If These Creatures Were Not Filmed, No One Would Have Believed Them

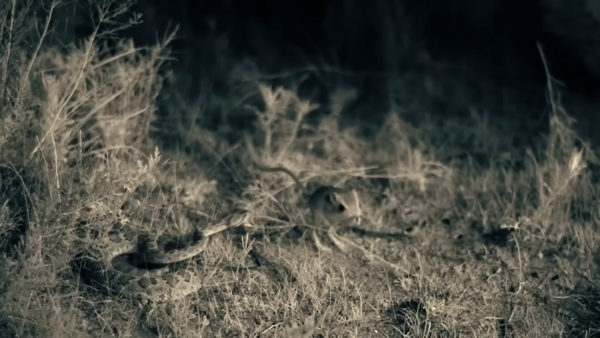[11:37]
The kangaroo rat is a marvel of agility and quick response.
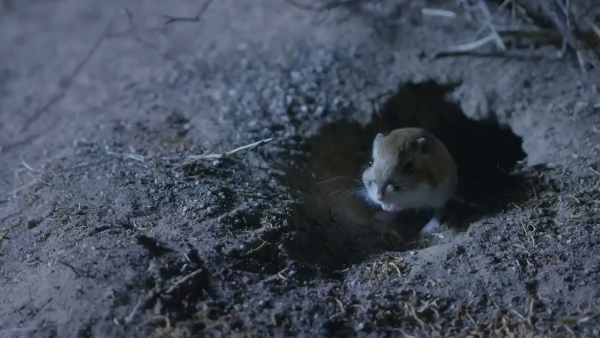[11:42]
Faced with threats from predators like snakes or owls, it doesn't simply run away.
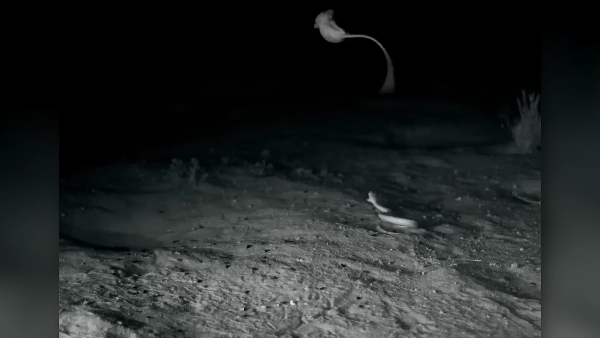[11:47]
It propels itself into the air with tremendous power, soaring up to nine feet high in one jump.
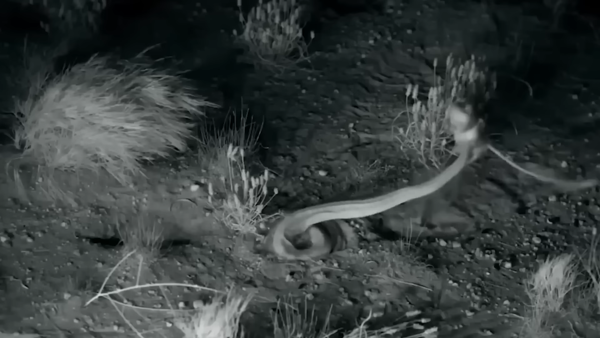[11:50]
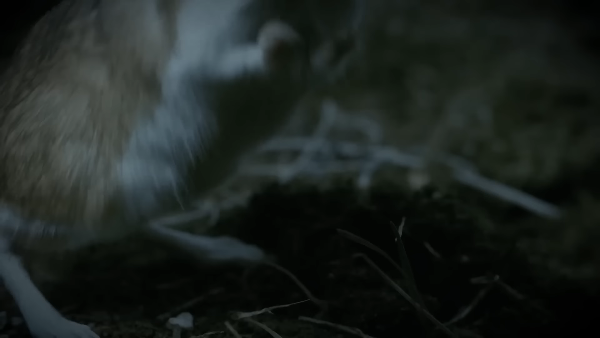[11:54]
That's over 40 times its body length, and there's more. In midair, the kangaroo rat can spin and dodge, confusing its predators with its slick moves. These gymnastic feats are all the more impressive considering how quickly they occur.
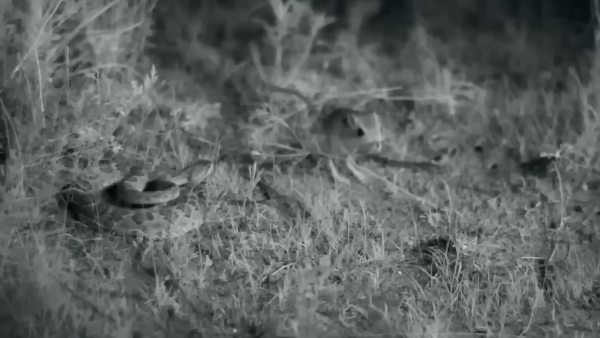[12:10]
The kangaroo rat's reaction to danger is lightning fast, taking only about 70 milliseconds.
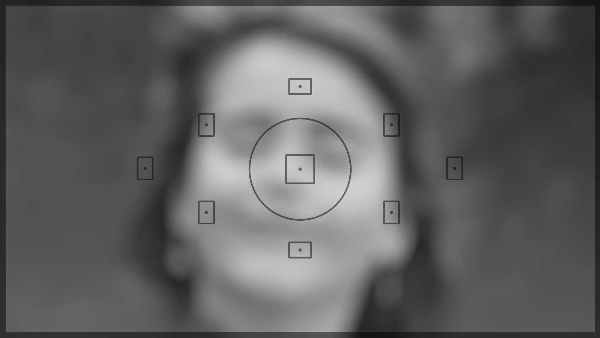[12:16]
For comparison, it takes a human around 200 milliseconds just to blink.
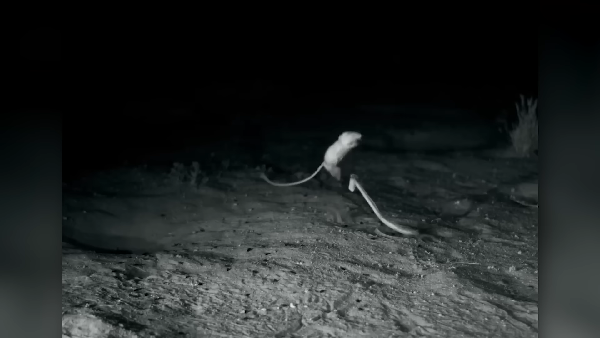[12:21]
This swift reaction is vital for its survival in the desert,